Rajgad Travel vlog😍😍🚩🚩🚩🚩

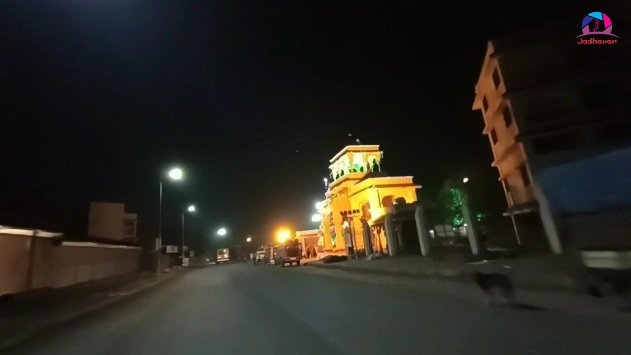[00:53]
आपल्याला डेकोरेशन दिसत आहे, तुकाराम महाराजांच्या वैकुंठ मंदिरासमोर बिजनीमध्ये केलेलं डेकोरेशन मस्त वाटते।
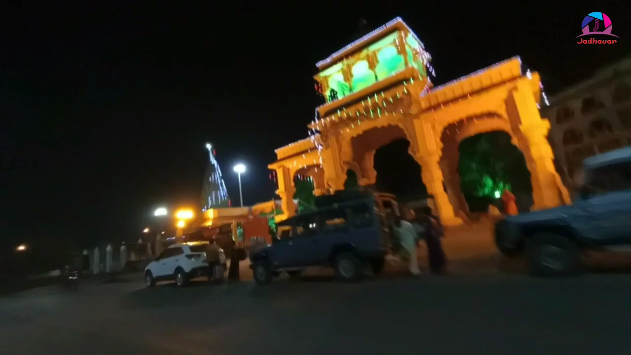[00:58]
गाईज, आता आपण ज्या हायवेने जात आहोत तो आहे पुणे मुंबई बायपास हायवे।